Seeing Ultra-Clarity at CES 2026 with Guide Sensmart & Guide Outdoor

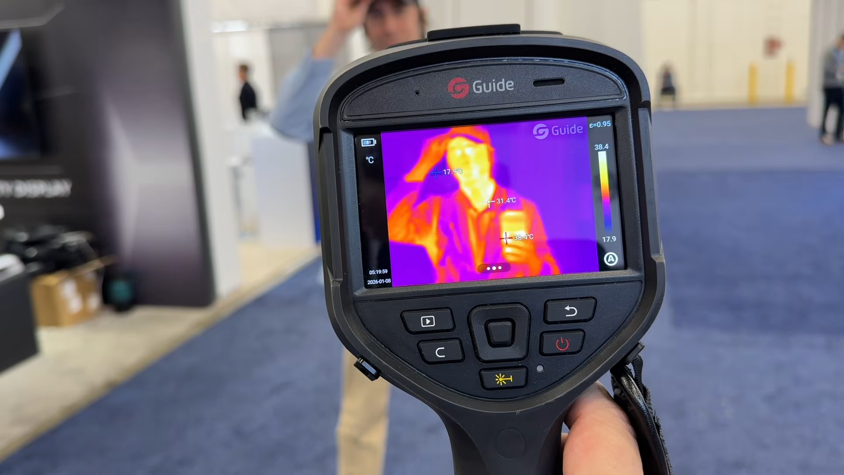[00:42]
On screen: scale top 38.4°C, scale bottom 17.9°C
So first folks, let's go ahead and look at the H6. It's an intelligent thermal camera. This has a range of negative 40 degrees Celsius to 650 degrees
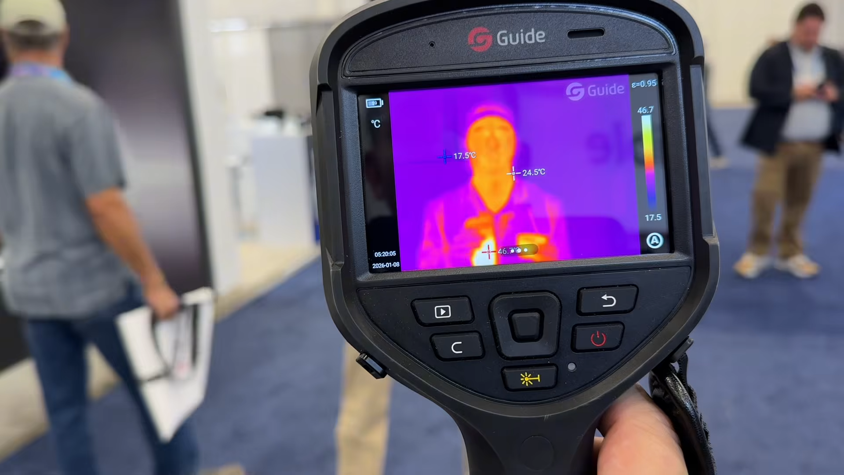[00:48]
Celsius and can go even up to 2,000 degrees Celsius with a high temperature lens.
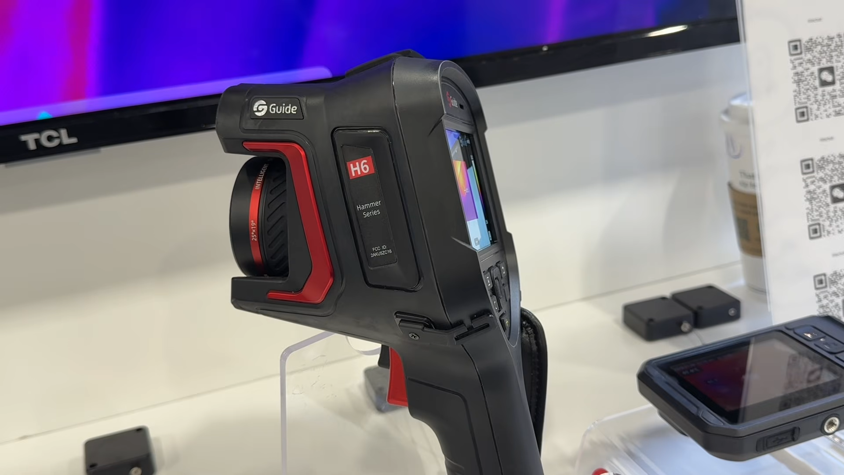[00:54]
And with its built-in self-developed high sensitivity IR detection, a 13 megapixel visual light camera, and five focusing modes, it's perfect for capturing high definition images in an industrial setting.
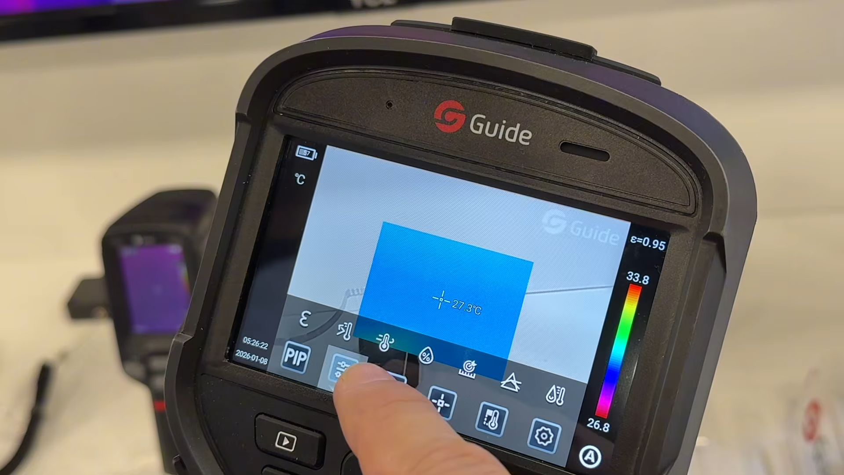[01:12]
On screen: spot 27.3°C
There are also adjustments to the heat map and colorization to where you can pick the style and
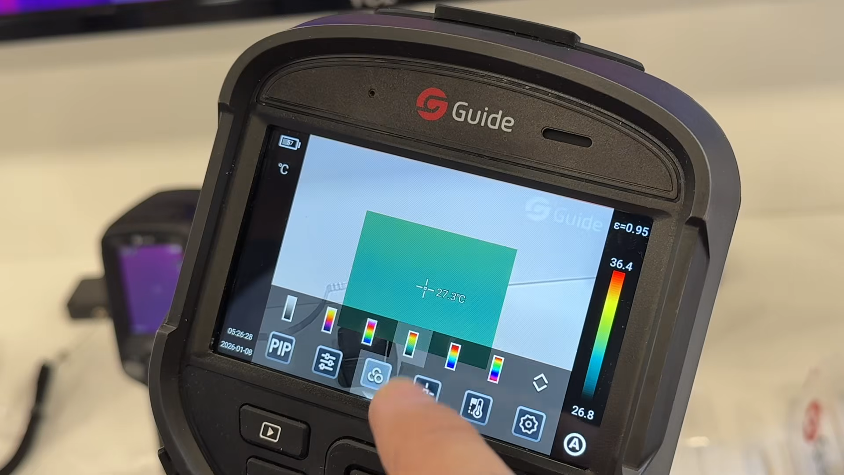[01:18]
On screen: spot 27.3°C
format that is most conducive to your line of business. The settings are very easy to use and intuitive.
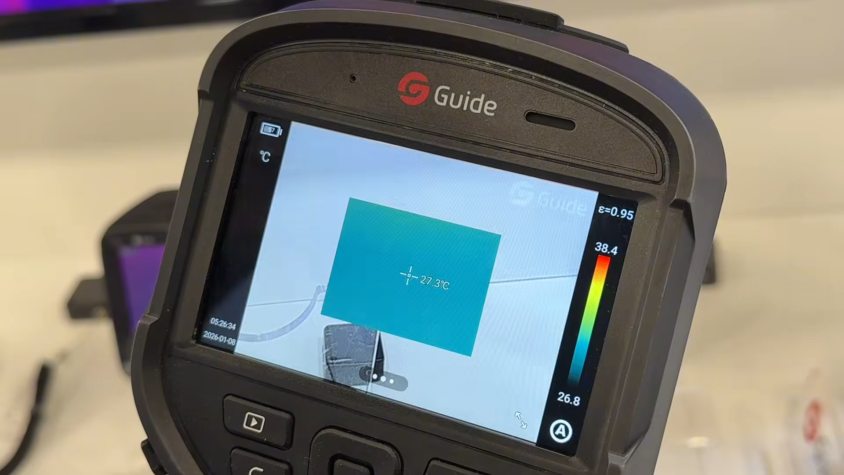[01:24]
On screen: spot 27.3°C, scale top 38.4°C, scale bottom 26.8°C
You've got record mode, temperature range, etc.